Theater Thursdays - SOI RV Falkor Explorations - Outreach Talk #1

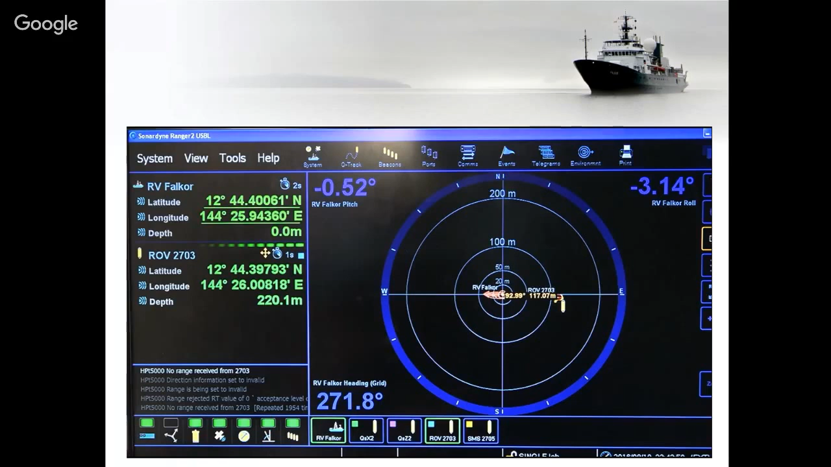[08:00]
Then as we get to the side of the bottom, we start using information from the docked velocity log, which will track our movement across the sea. That's what gives us our most accurate decision when we're working on the water. The navigation stations are some of the heart of the system.
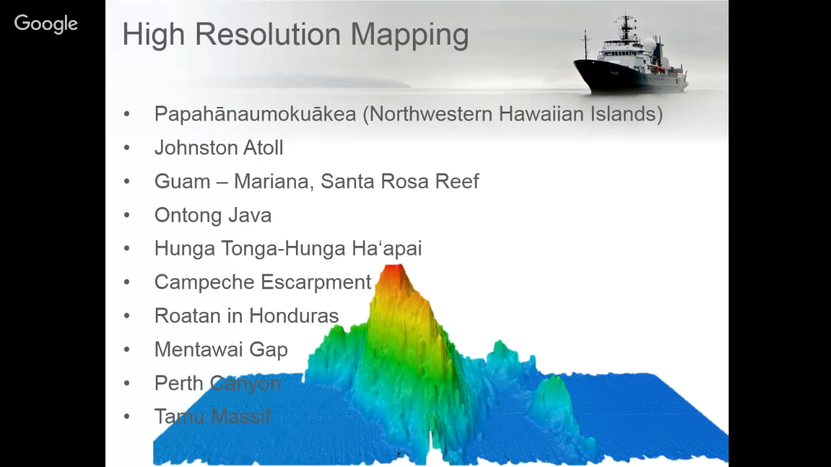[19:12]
and these types of maps are needed for important research and understanding of different oceanographic processes. We've tried to conduct cruises that look at being able to use these maps for applied research. In 2014, we did two cruises in the Papahana-Mukwake Amri National Monument. These were led by Principal Investigator Chris Kelly. We were able to map 35 percent of the monument that hadn't been mapped in high resolution before. That's about 7.6 times the size of the main Hawaiian Islands.
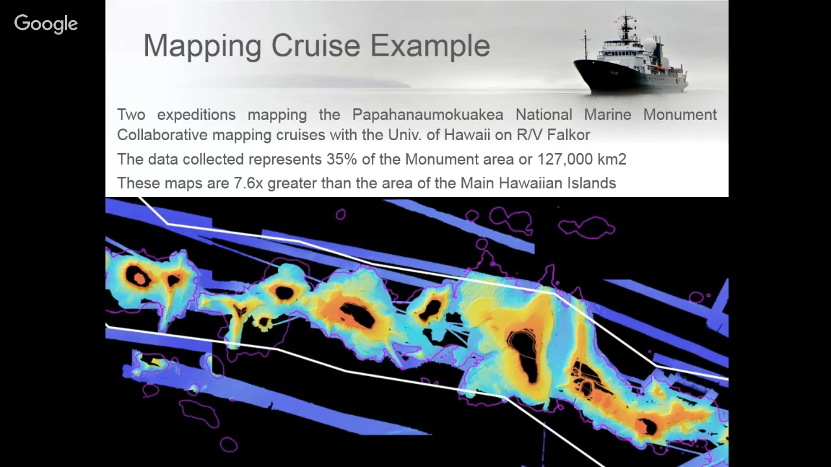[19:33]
And these high-resolution maps were later used on other cruises with the Okeanos Explorer to better understand some of the fish and coral habitats in deep sea environments.